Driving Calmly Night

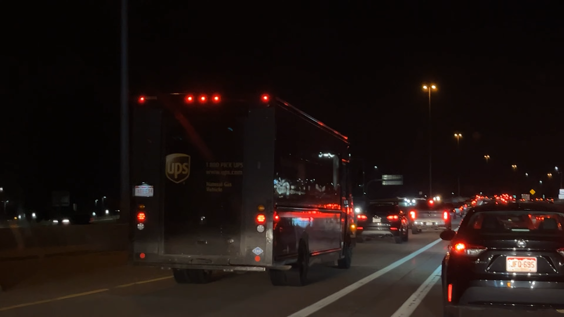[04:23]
It's a business class, business car, but it's kind of late in the afternoon. I don't think he's doing business. Look at the UPS truck. How many packages you think there is? It's Christmas time. It's holiday times, so probably a lot of gifts. None for me, none for you, only for cool and lucky people. But I hope they have a good time. Even this car in front of me, I should probably have blocked out his license plate, but that's too much editing.
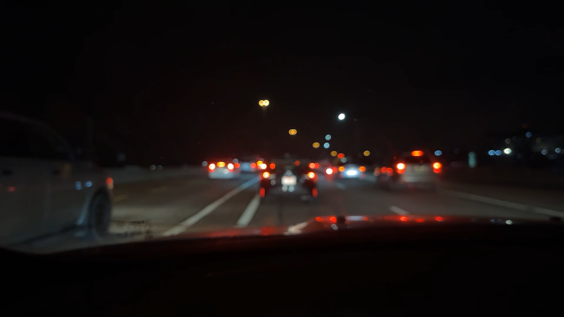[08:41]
I'm sorry, you can hear my hand rumbling and fumbling on the microphone, but that was one hand driving and one hand my videographer filming, because that sounds more legal
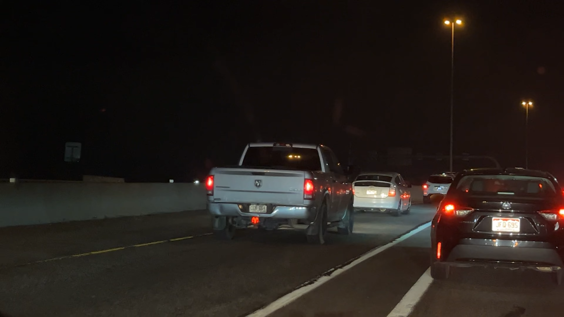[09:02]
than saying something else that I probably shouldn't say on the video. And look at that truck. I think that truck has gold.
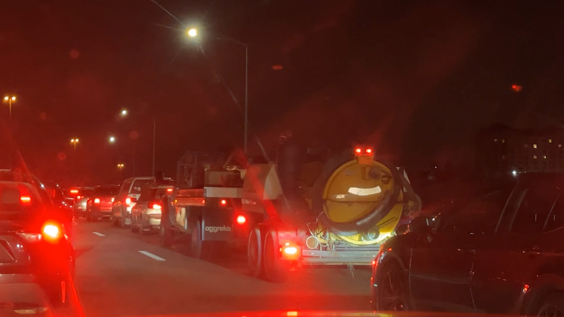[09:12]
No, what is it? I couldn't make it out at that time. I still can't. It's something to do with construction, maybe. You never know. So many cool things on the road. It has 1, 2, 3, 4, 5, 6, 7, 8, 9, 10 tires. 10 freaking wheels. Maybe even more. I only counted 4 for that trailer that it's hauling.
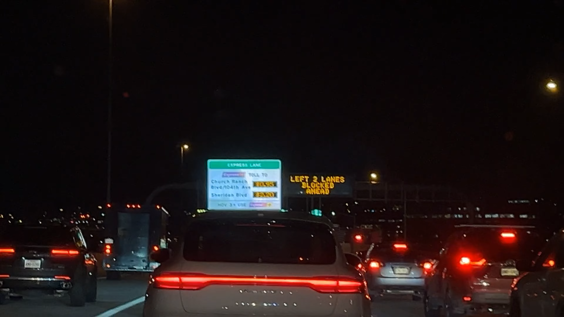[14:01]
Like I said before. Yeah, it's probably in the left lane.
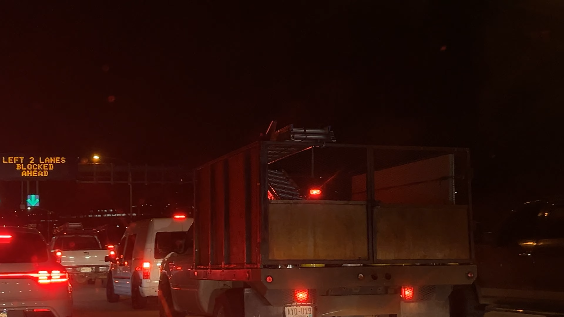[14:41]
Actually, no. Look at those ladders on top of that truck. All right. Just a short while after, I felt a little adventurous.
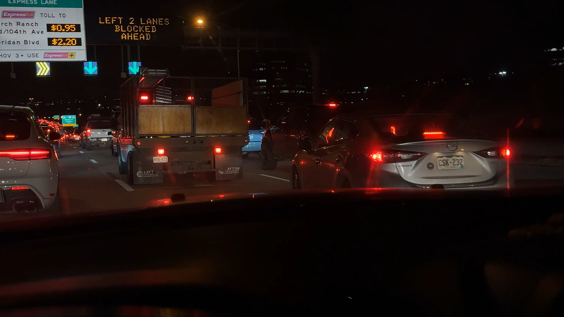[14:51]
And I wanted to move over, as the sign says, to do so. So, I get behind this truck. Look at us go. Look at that traffic in front of us. Oh my goodness. You can see a bloody red tail like a snake. Like a viper, you know, that's painted red. You know, those are red if you paint them.
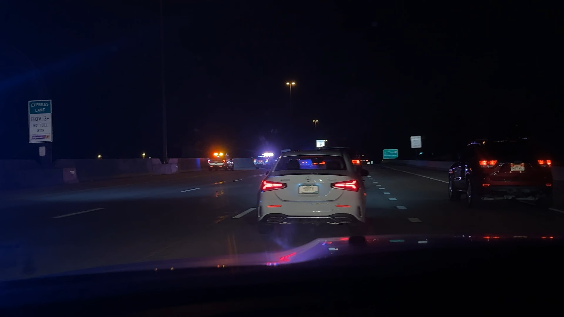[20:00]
2, 3. Wow, that's a lot of bright lights. Christmas going on. But where is the crash? What happened? Show me.
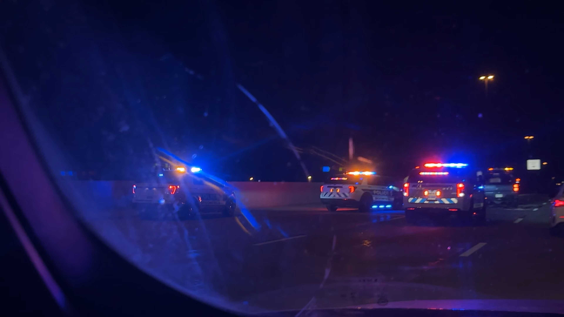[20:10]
Show me. Oh, yeah, that's a truck.
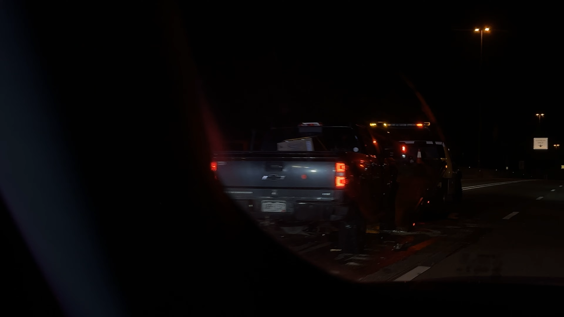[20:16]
Oh. Yeah, I'm not sure. I didn't get a clear picture. I should have pulled over and gotten a drone shot of that, but there was a red truck parked on the very left as well. And that truck we just saw
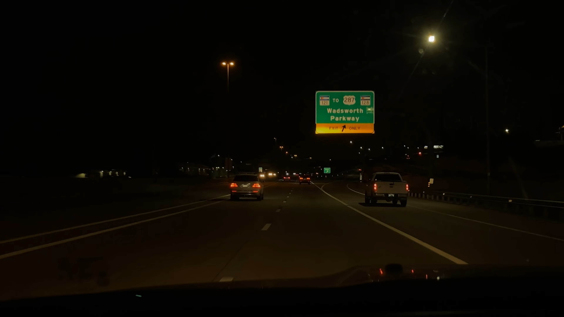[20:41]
was being put on a trailer, so it was probably that truck and that red truck on the very, very left that crashed. But now we're free. We're finally free from traffic. We're going the speed limit. Not a single mile over. We're going fast.